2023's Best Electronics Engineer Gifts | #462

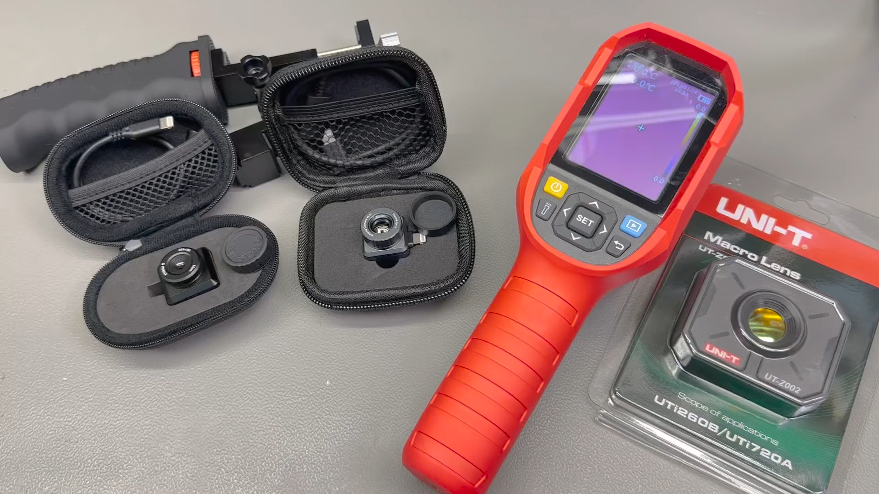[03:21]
Number 3 on my list is a thermal camera and this is not necessarily in the order of their importance because each one of these items presented in this video is
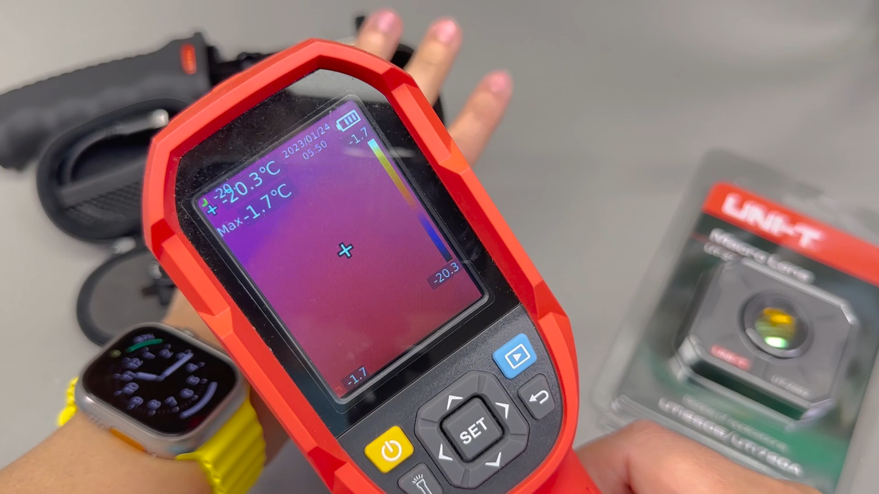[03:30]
On screen: spot -20.3°C, max -1.7°C
as important as the others and I would be very happy to receive a gift with any of these. It's just how I structured the video. But the thermal camera, if chosen correctly, will enable a boost in productivity and will unlock new skills for an electronics engineer. In terms of thermal cameras, I have quite a few of them and each specializes in a particular job so there isn't really a one-size-fits-all.
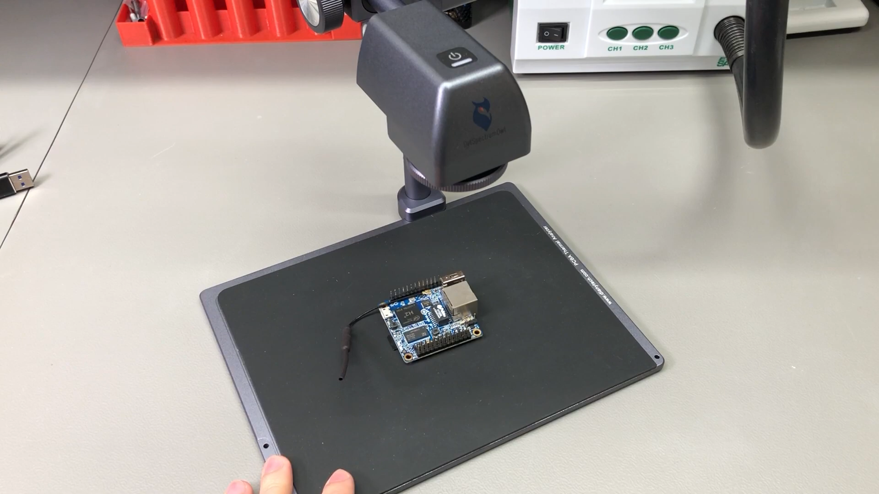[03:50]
For example, for PCB inspection you can't beat the DIT spectrum owl that I reviewed in Volvo 384. This will always be my go-to option whenever I need to inspect a PCB that I'm debugging on my workbench.
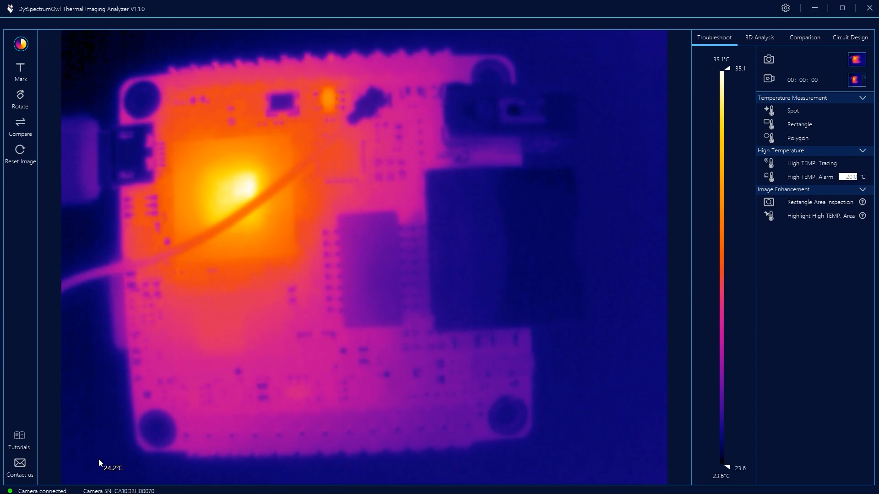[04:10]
On screen: spot 24.2°C, scale top 35.1°C, scale bottom 23.6°C
However, this needs to tie into a PC so whenever I need to be portable I always prefer either the Unity UTI 260B or InfiRay P2 Pro.
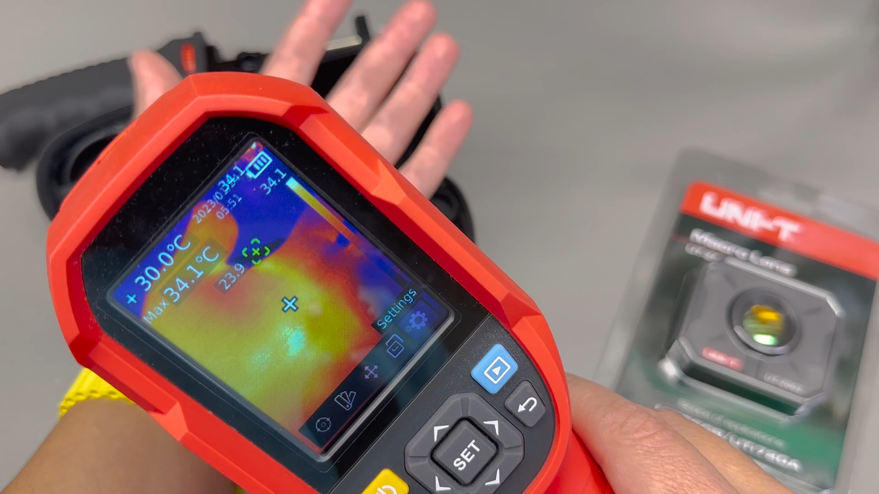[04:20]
On screen: spot 30.0°C, max 34.1°C
The Unity UTI 260B is nice because it's rugged and has a built-in display so it's an all-in-one tool that you
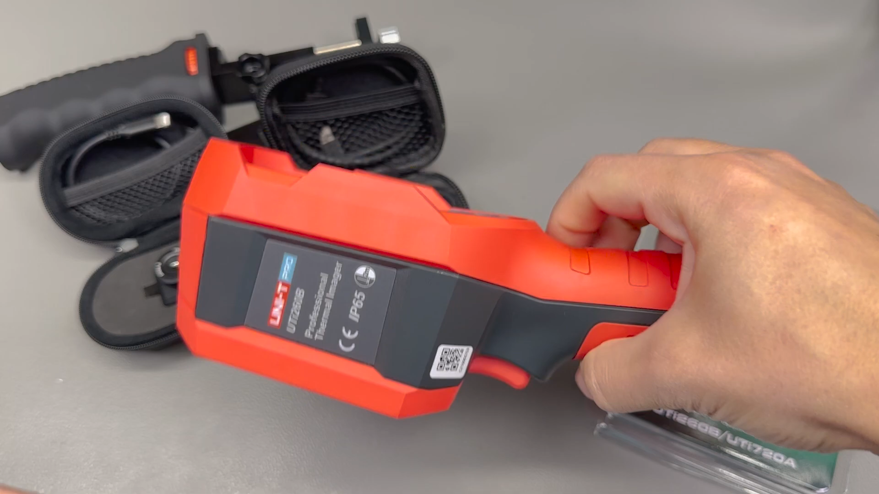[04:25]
can just put in your backpack but it comes in slightly more expensive and it's not really good for PCB inspection work unless you purchase the optional macro lens. The InfiRay P2 Pro is much more appropriate for PCB inspection
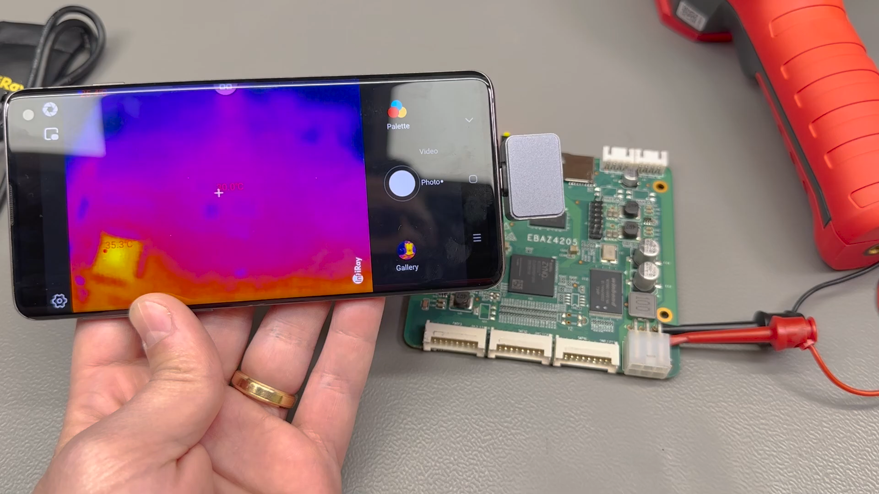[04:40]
than the Unity because it comes with a macro lens included, it's much more compact but it depends on a smartphone to function and comes in at a lower
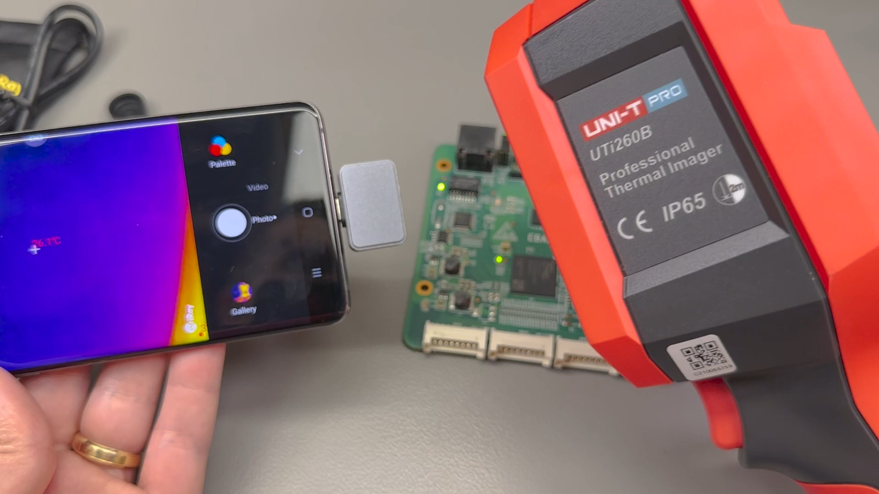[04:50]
price which makes it a very popular option both as a gift or as a buy it yourself. I will be linking in all three options in the description and you can select based on your needs and budget and I highly recommend you watch my review videos for each one of these. Number 4 on my list is the Sugon 8650 Hot Air Station.